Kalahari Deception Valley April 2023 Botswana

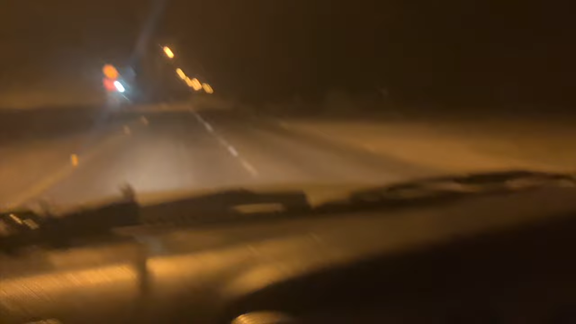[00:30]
It's 5:30 and we're on our way to the Kalahari, heading to Deception Valley.